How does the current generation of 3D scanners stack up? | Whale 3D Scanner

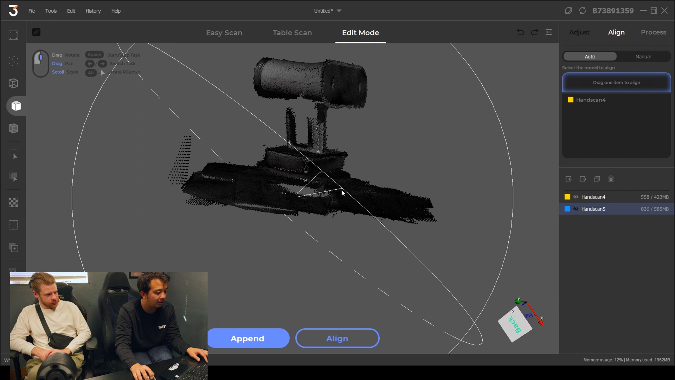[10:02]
So first things first we're going to go ahead and align this But in order to do that I think we need to Delete the um Delete everything that's below the table So in order to do that
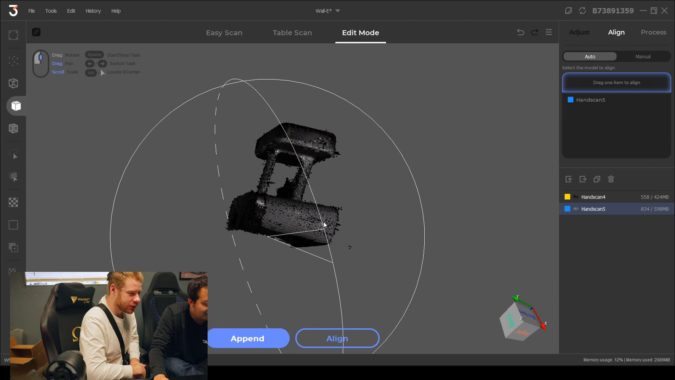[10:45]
Hey okay that worked beautifully So okay now we do the same thing with this one
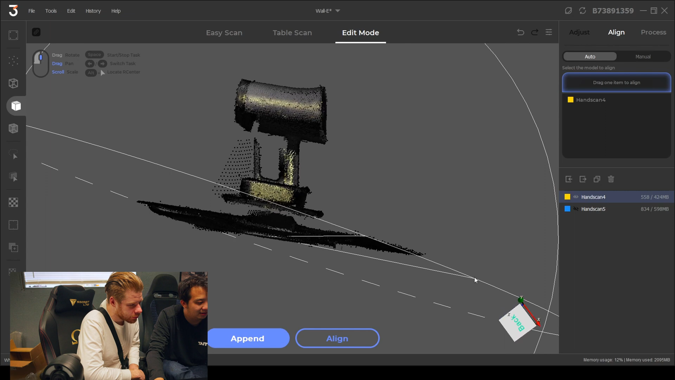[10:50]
So you just press control So what did you do actually? Control drive But why didn't it work before?
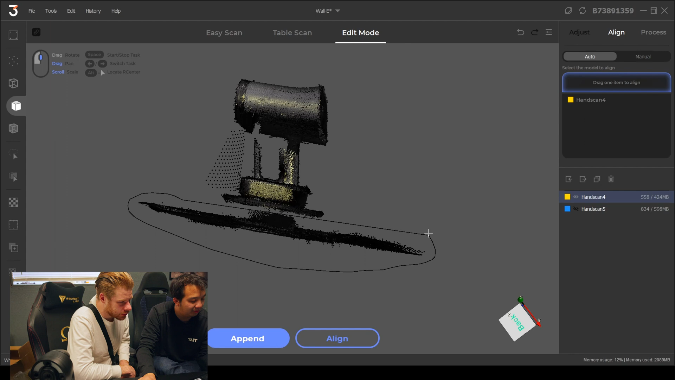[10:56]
Because you had a different view mode selected so it wasn't clear that you were selecting me
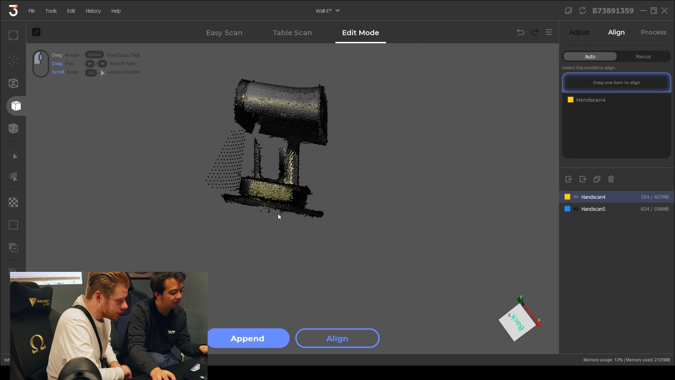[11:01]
What did you change?
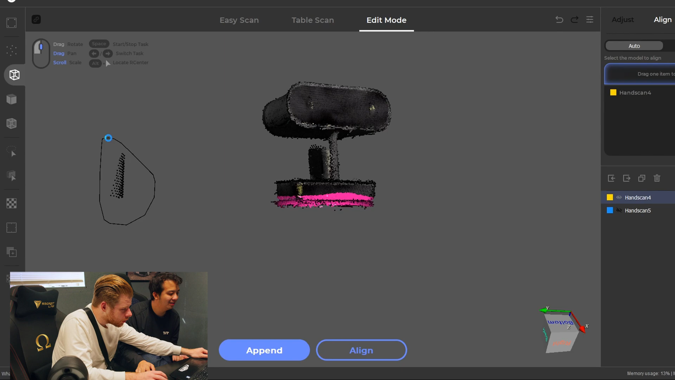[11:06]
Everything Nothing and everything You just have to be in a view mode This view mode?
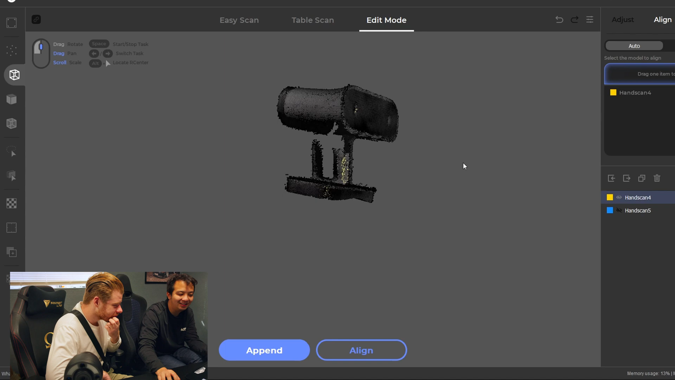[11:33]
It does All right All right let's try aligning So now that we have these two scans Right Drag one item to align Okay cool Maybe we can auto align it Let's try auto align
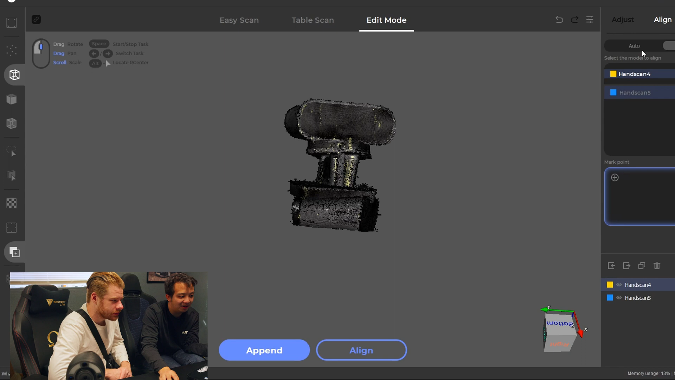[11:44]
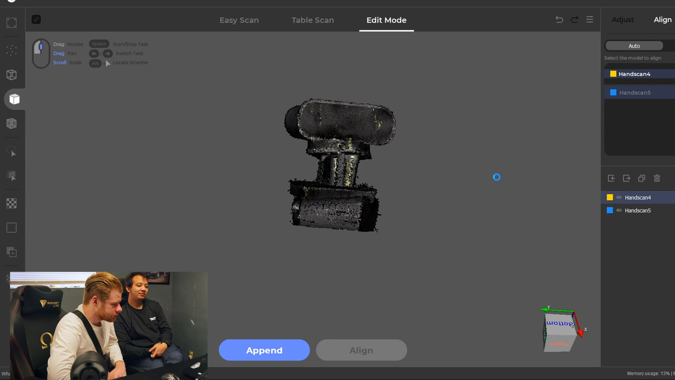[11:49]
Just like animation
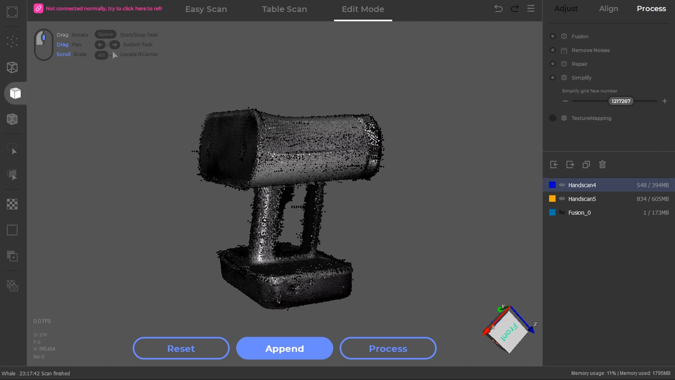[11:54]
So now we have the model here that's aligned
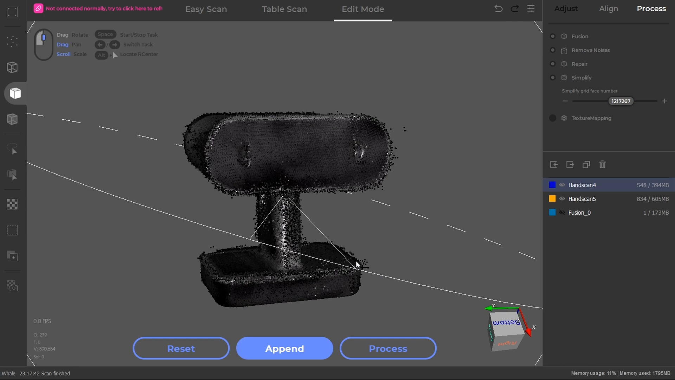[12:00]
It looks like there might be a couple of issues You can see that there's like points
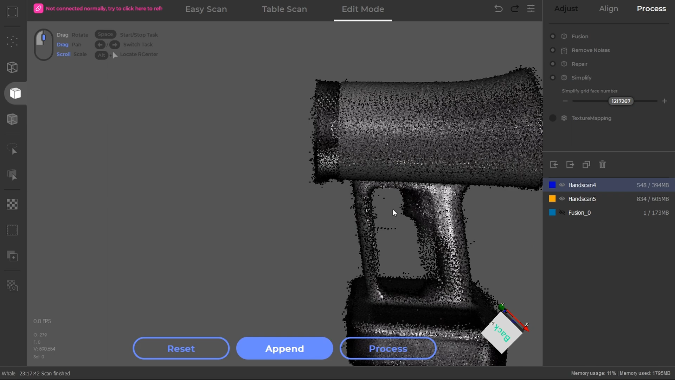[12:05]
There that are leaving
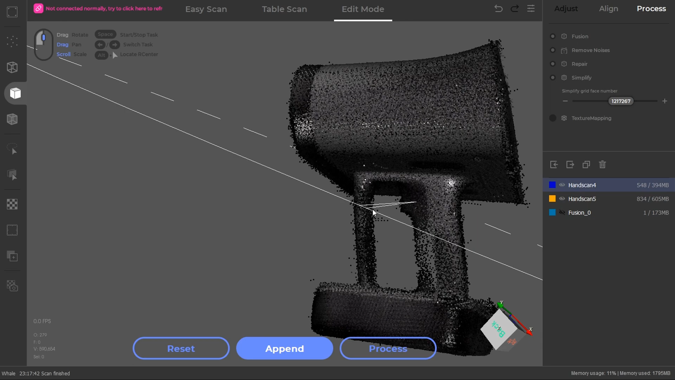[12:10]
And I have some missing data right there But we can go ahead and try fusioning this Or it's called process that fusion right there
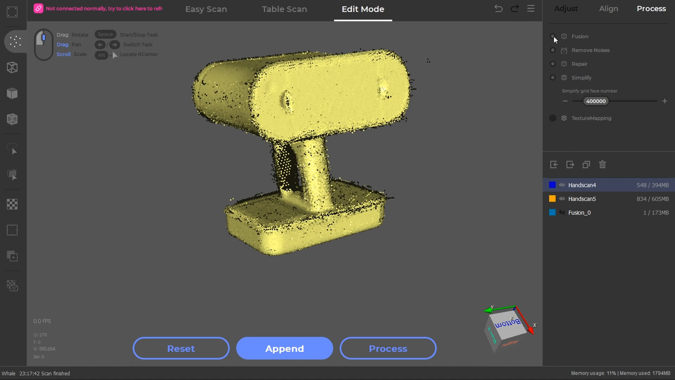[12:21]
Remove noise repair simplify all that good stuff And I process it This does take a while so I'm going to skip So now it's been fusion It looks like this
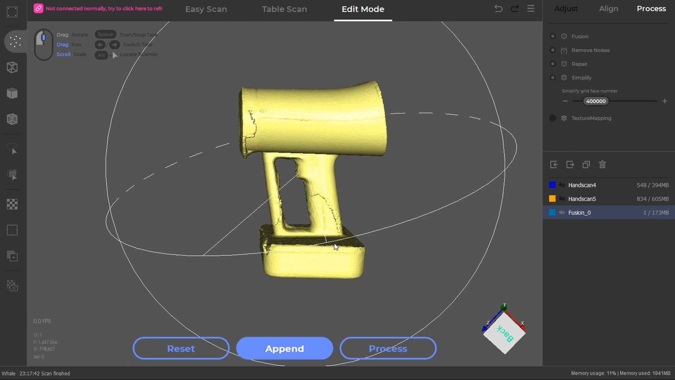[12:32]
You can see the software It filled in some gaps there There seems to be a little bit of misalignment here